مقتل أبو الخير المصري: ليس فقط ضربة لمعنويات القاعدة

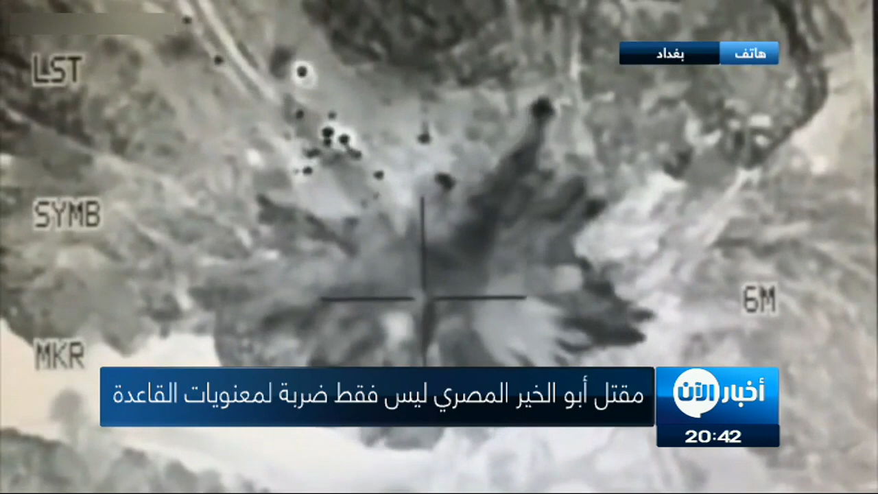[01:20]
لتنظيم القاعدة أيضا هناك التحليل الأول للموضوع الاستهداف أنه استهدف بباعر
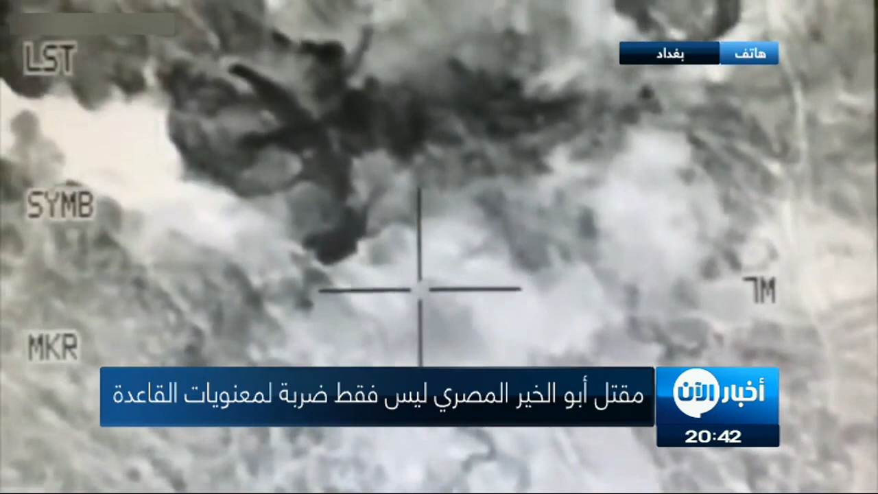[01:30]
مسيرة وخلال تنقل في عجلة خاصة ومرافق واحد معه وهاني مصطفى مطر هذا يعني أنه مرصود ومرافق في